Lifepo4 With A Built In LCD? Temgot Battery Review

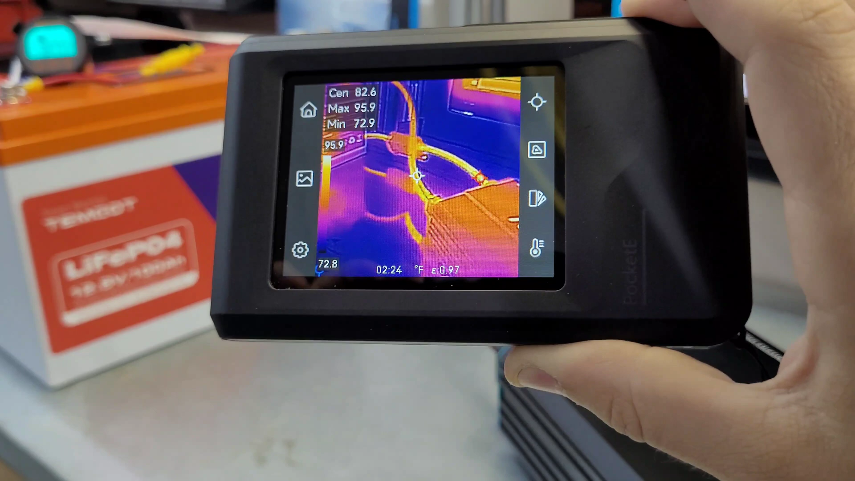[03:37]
On screen: spot 82.6°F, max 95.9°F, min 72.9°F
would take a quick peek with the thermal camera this is the pocket e from hike micro I just did a video on this one
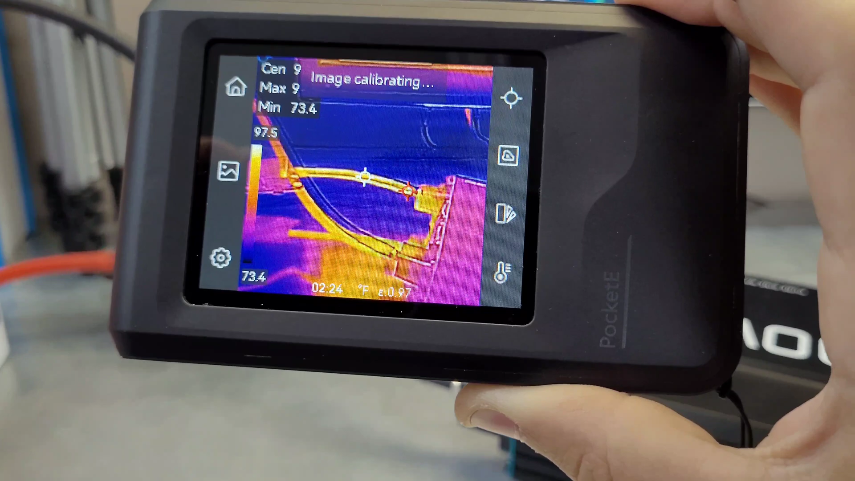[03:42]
but if you haven't seen it that's what it is so our cables are sitting around 97 degrees
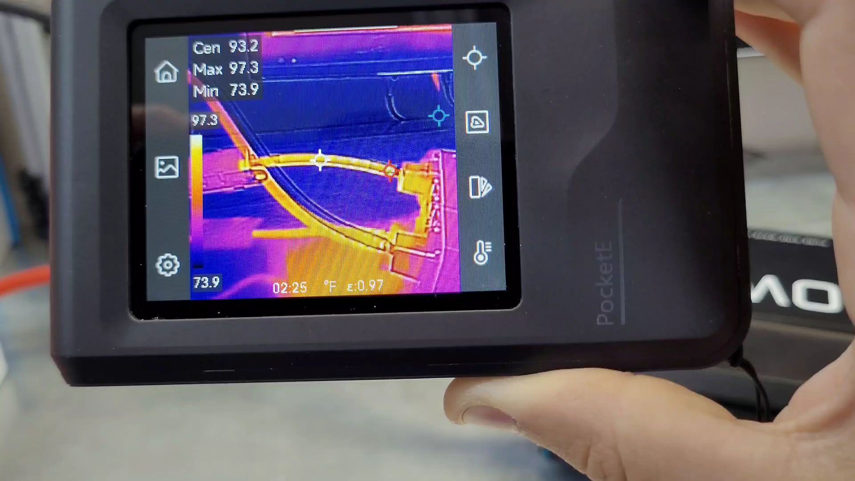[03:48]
On screen: max 97.3°F, min 73.9°F, scale top 97.3°F, scale bottom 73.9°F
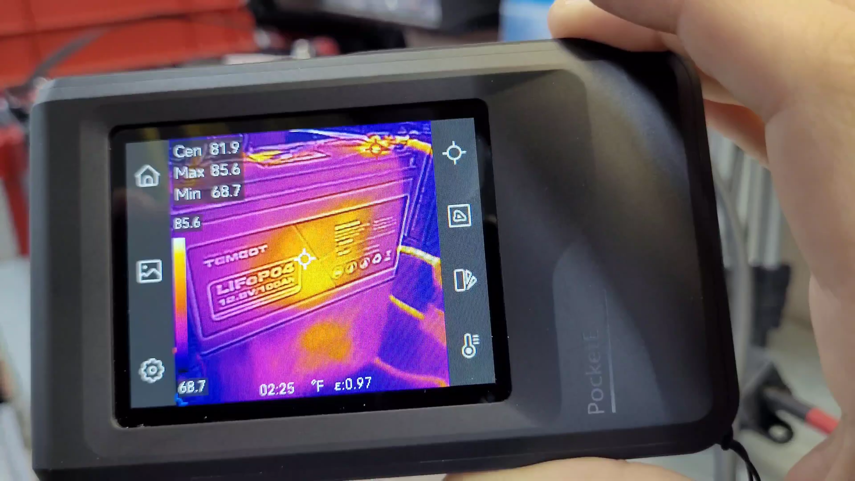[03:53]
On screen: max 85.6°F, min 68.7°F, scale top 85.6°F, scale bottom 68.7°F
battery is doing good a little bit of heat there in the center looks like around 81 degrees
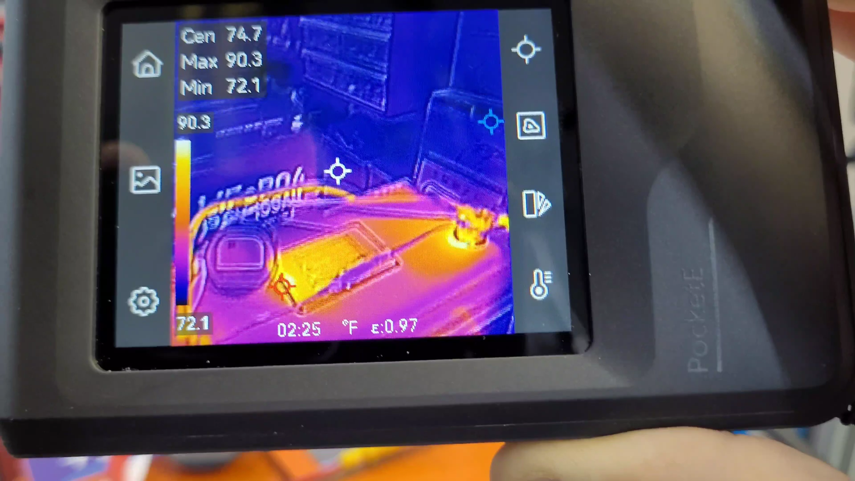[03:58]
On screen: max 90.3°F, min 72.1°F, scale top 90.3°F, scale bottom 72.1°F
nothing real hot up here terminals a little warm 91 and
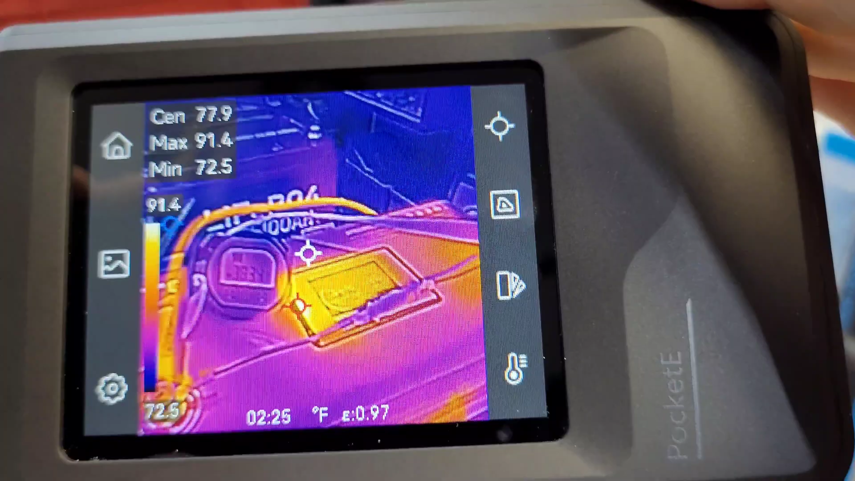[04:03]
On screen: max 91.4°F, min 72.5°F, scale top 91.4°F, scale bottom 72.5°F
a little bit of a hot spot there on the display at 92 degrees